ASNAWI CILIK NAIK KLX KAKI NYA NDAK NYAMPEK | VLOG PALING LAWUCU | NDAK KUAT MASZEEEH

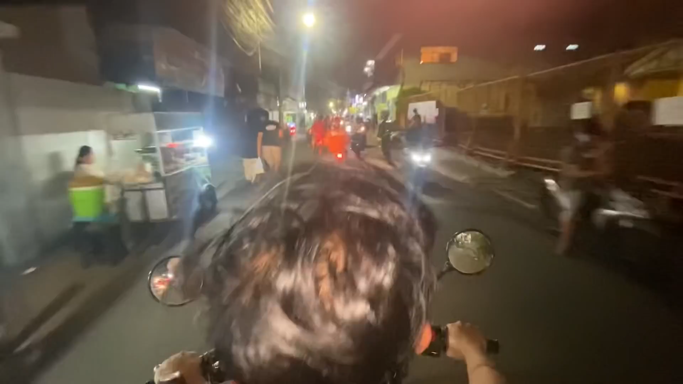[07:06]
Jalanan mulai rame, Woods. Hati-hati, Mas Rip.
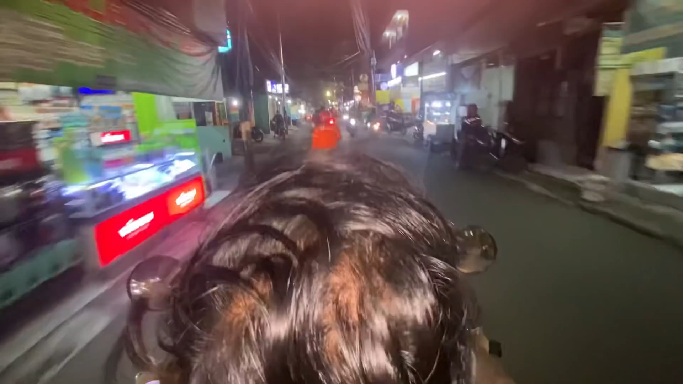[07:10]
Berbahaya guys sejati nih. Jalanan rame lancar. Ini kalau tiba-tiba macet berbahaya ini. Karena jokinya tidak geduk, belum modot meskipun usianya udah hampir 30 tahun.
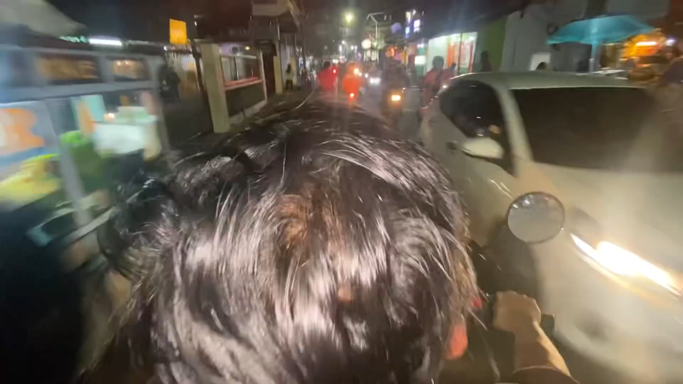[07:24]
Belum modot, tingginya rame tetap. Deg-degan ya. Wis. Ini kita ke kanan ya. Kanan. Langsung kita kanan. Ini jalanan kita zoom out.
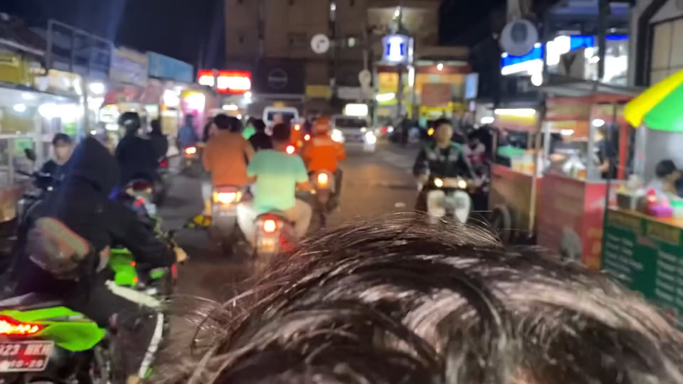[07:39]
Keramaian. Hati-hati. Keseimbangan saya jaga, saya jamin, Mas Arif.
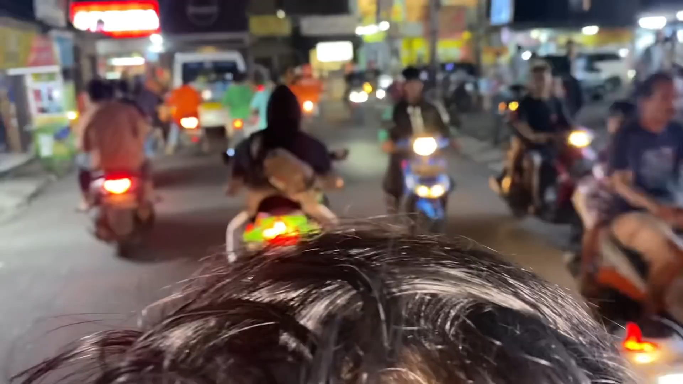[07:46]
Tenang. Keseimbangan saya jamin. Ini saya nyuting sambil kakinya siaga, Bosku. Karena wait, Mas Arif. Demi Allah, Mas Arif, hati-hati, Mas Arif.